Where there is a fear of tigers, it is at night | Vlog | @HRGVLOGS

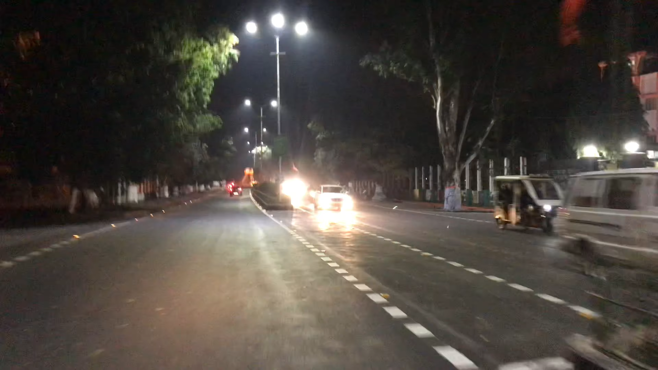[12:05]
দুলিয়াজান মে দুলিয়াজান শহর আপনাদের দেখবল পাইছে এখানে আমার দুলিয়াজান শহর মেইন রাস্তাটা অল্প ধুলি ধুলি কিন্তু ভিতর ভিতর অল্প